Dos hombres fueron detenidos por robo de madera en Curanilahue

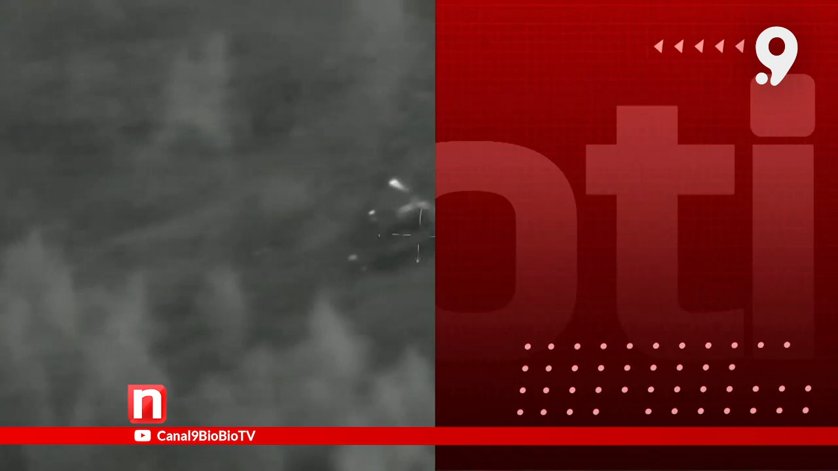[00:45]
Concurriendo carabineros efectivamente pudo darse cuenta que al interior había camionetas robando fundamentalmente madera,